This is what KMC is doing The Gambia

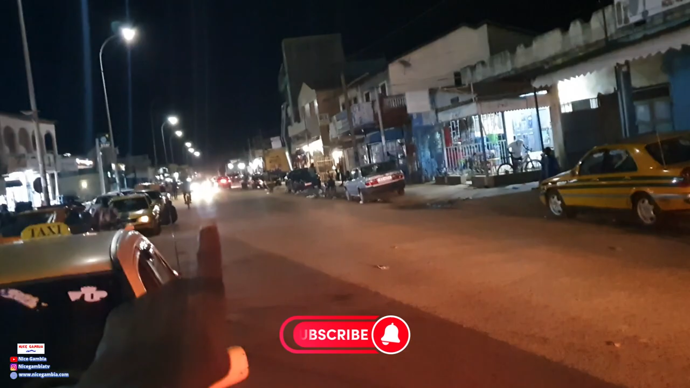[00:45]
Sarakunda is like, if we're going straight. In fact, right now I'm in Sarakunda, and this is the main market.
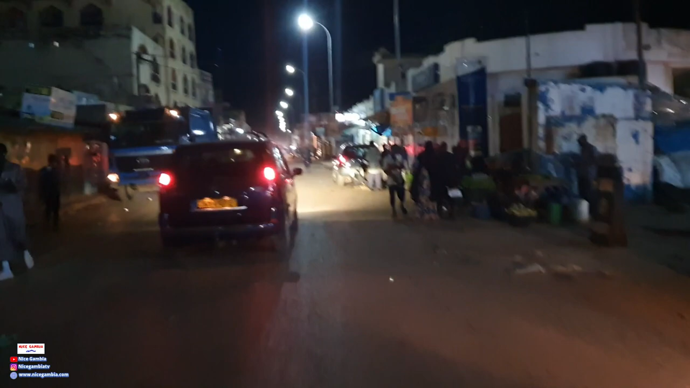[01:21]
So what do you what can you tell me about this new camera? I think it's good. It's really late here, it's dark, it's like 8 p.m.